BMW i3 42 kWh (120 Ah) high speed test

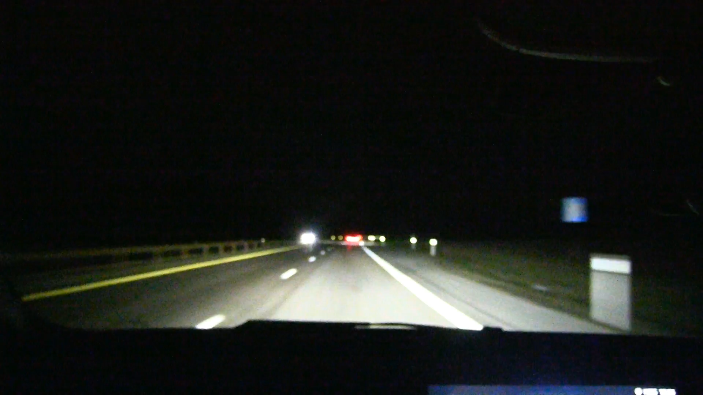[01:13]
Oh yeah, we are hammering it. I have to cruise out just a little bit, see better. I have to cruise at 123 kilometers per hour.
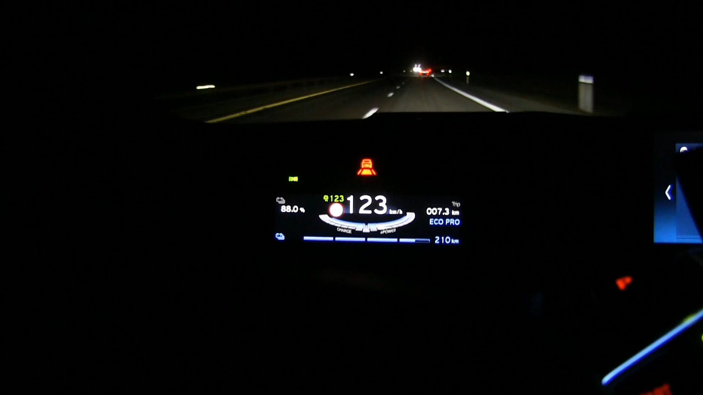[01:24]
That is 120 on the GPS. And the consumption is somewhat high in the beginning here.